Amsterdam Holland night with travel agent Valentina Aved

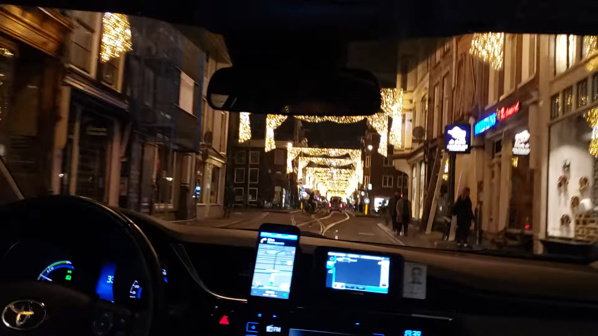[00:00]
Good evening friends, this is Valentina This is night in Amsterdam It looks fantastic, everybody ready for the Christmas time Absolutely amazing,
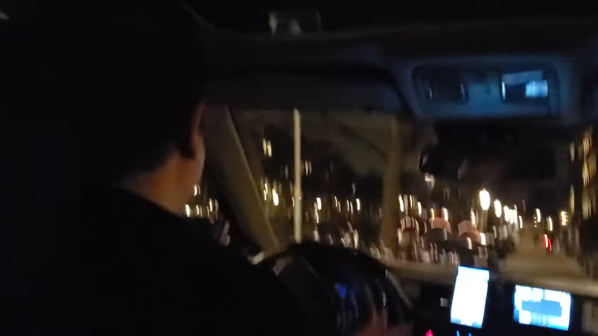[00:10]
beautiful city, I'm very impressed And guys, of course, Peter is great when he visits Holland This way he built his son Petersburg The way is
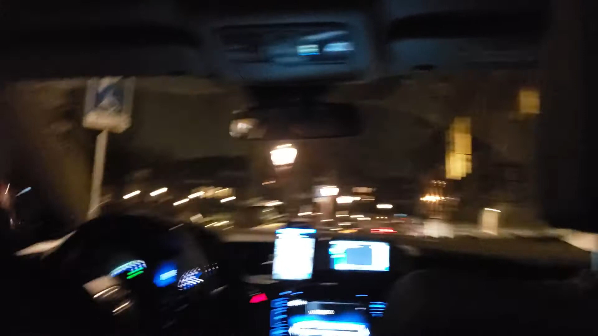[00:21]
actually a little Holland is created Canals,
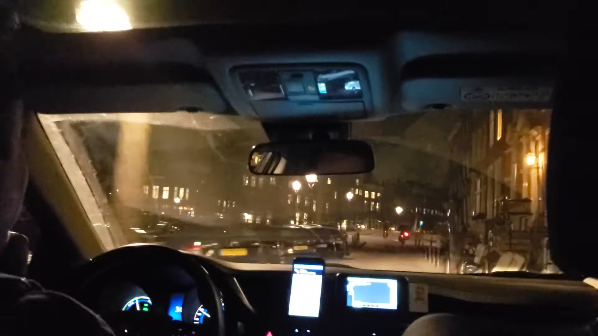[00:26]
streets and beautiful buildings all around